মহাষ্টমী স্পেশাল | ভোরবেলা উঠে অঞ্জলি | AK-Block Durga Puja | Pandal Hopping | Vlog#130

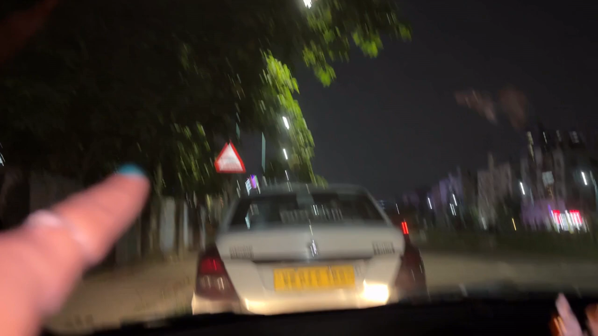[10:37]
ওই সোজা গিয়ে বলাকা আগের বারও এসেছিলাম আমরা যাব ওখানে ঠাকুরটা দেখতে
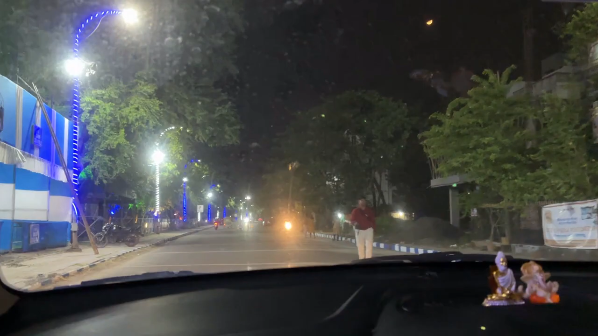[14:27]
ঠাকুর কিন্তু আমরা খুঁজে পেলাম না এদিকে আবার যাচ্ছি সামনে দেখা যাক যেটা পাবো সেটাই দেখবো